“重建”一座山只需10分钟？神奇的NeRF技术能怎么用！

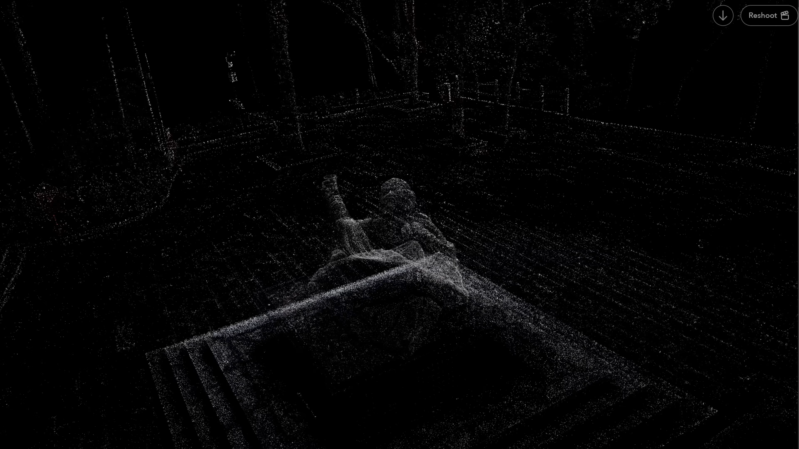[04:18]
方块来查看它对应的三维重建效果那当然如果你想选择特定的NERF模型并且配置它的参数做得更深度一点
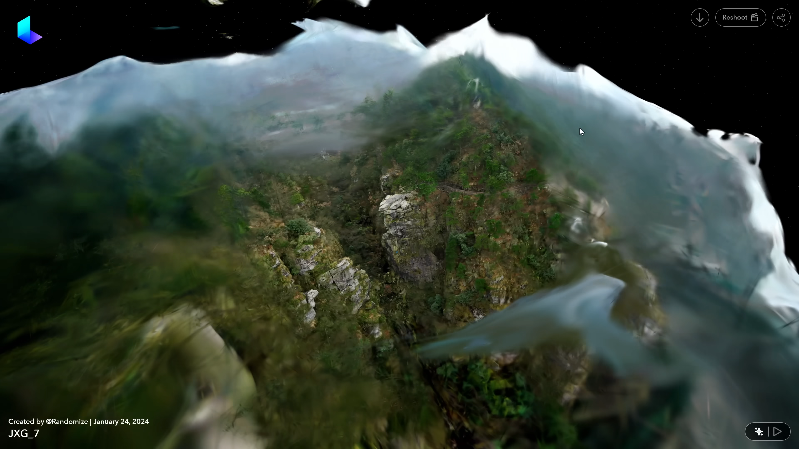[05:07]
注意到界面右上角这个